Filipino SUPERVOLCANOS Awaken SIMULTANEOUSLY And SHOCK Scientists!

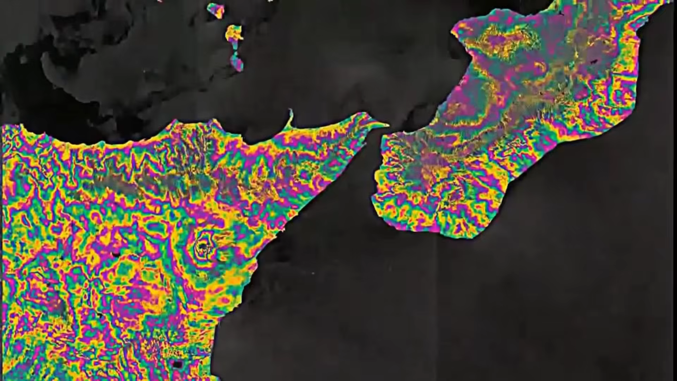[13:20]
She points to the lack of coherent ground deformation patterns in GPS and INSAR measurements.